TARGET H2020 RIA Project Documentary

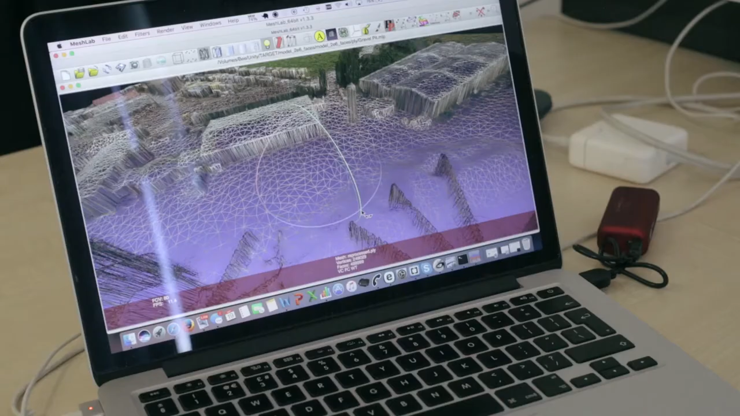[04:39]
And it's built of a whole groups, clouds of points that are photographed and the positions worked out.